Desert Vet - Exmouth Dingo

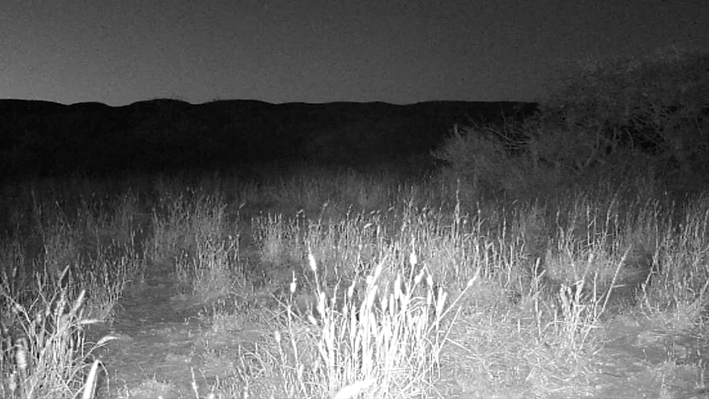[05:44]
Motion sensing trail cameras have been surveying the landscape all night long.
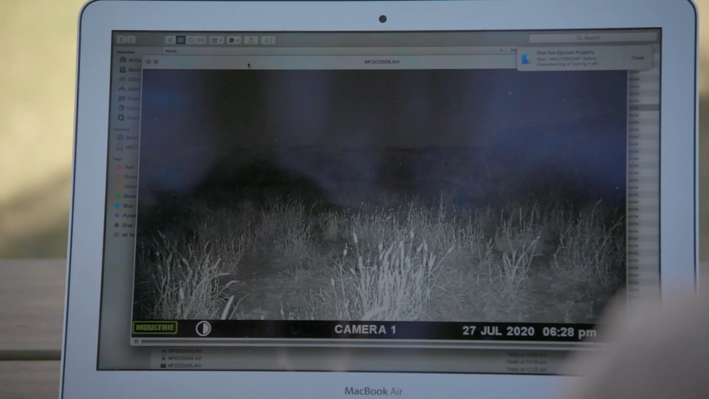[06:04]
Oh, that's just the set up there. If there's nothing on the cards, it's basically back to the drawing board. Dingo. Boom. Oh, shit, it is two.
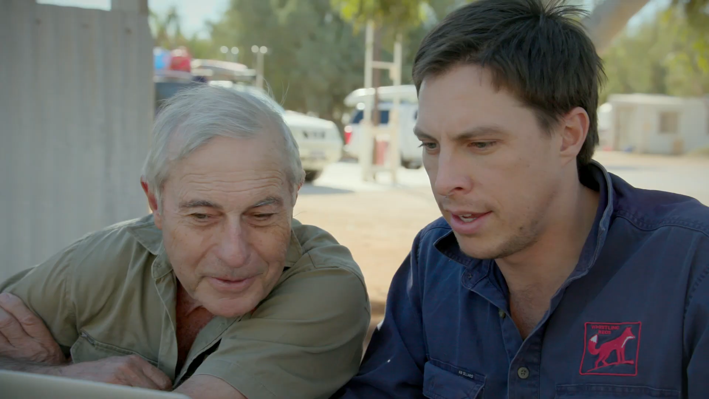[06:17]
What time? What time is that? Oh, 6.20pm. Look at that. Here we go.
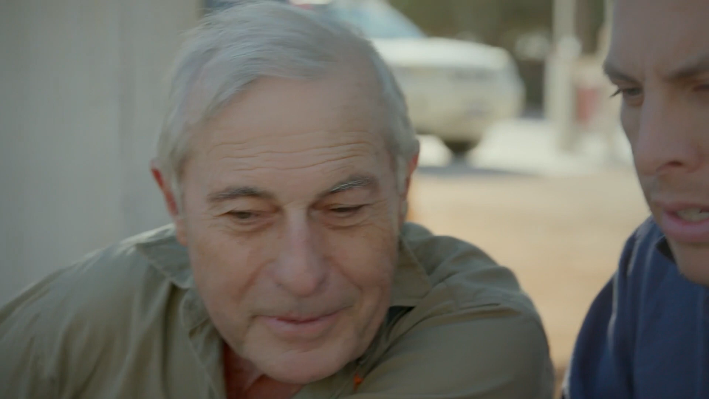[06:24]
Doesn't have much hair on the end of his tail. So that's the suspect dog. To say I was over the moon would be an understatement. It's checking out our scent but isn't scared by the scent.
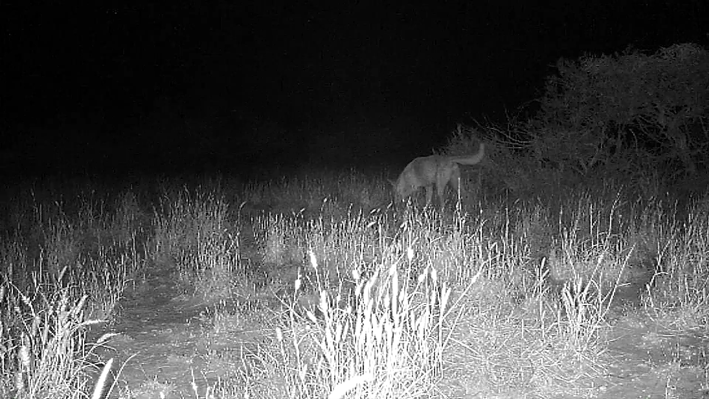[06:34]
It's really amazing to see that kind of activity. Just no fear.